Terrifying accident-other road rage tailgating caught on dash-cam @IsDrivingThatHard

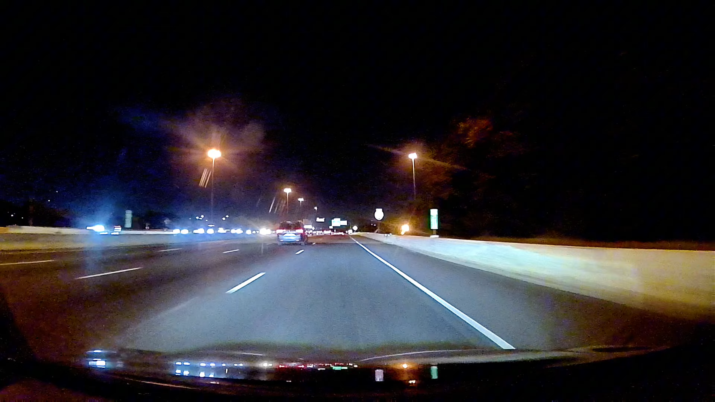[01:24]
Everyone is joining the tailgate party. Just seems like it never stops. My goodness, it seems like tailgating never ends. And I'm going pretty fast.